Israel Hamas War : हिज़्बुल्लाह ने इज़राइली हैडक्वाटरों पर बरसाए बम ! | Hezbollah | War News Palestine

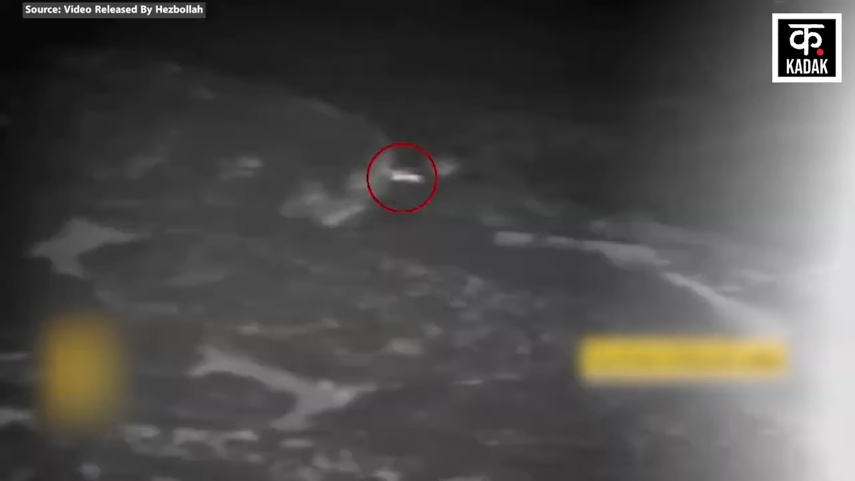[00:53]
اور اب انہیں حملوں کی کڑی میں ہجبولہ نے دیوو بیرکس میں ایرانی سینہ کے مرکاوہ ٹینک کو تبہہ کر دیا ہے اور ہجبولہ نے اس حملے کا باقاعدہ ویڈیو
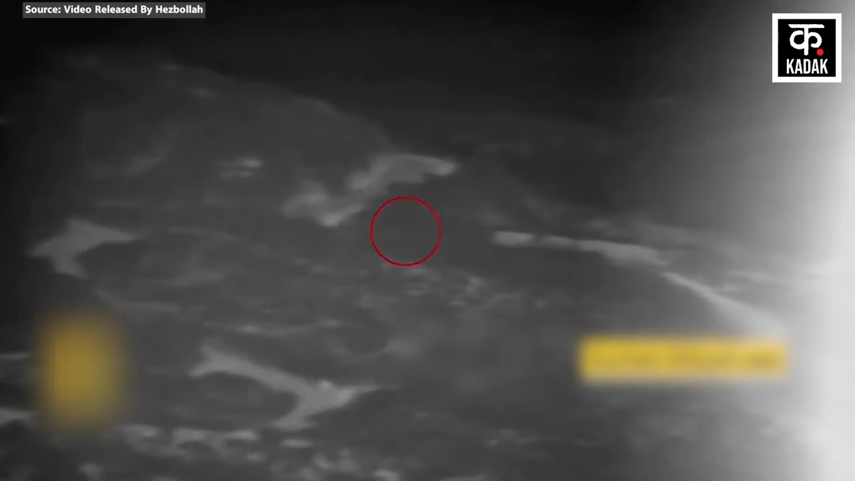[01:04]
ریکارڈ کر کے جاری بھی کیا ہے اس ویڈیو میں صاف دکھ رہا ہے کہ کیسے ڈرون کیمرے کے ذریعے ٹینک کو چنہت کیا جاتا ہے اور پھر اسے وہیں اڑا دیا جاتا ہے